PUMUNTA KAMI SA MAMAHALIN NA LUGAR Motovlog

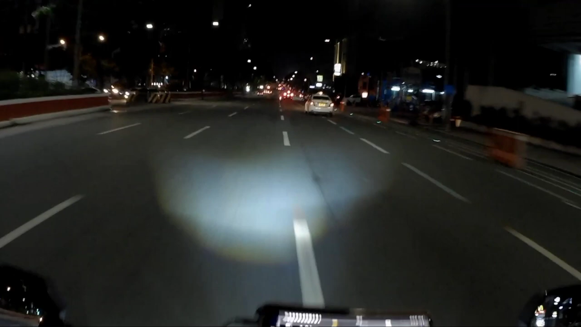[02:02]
Ano yung wag yun? Sarap! Maganito yung kalsada lagi. Straight-straight na yung takto.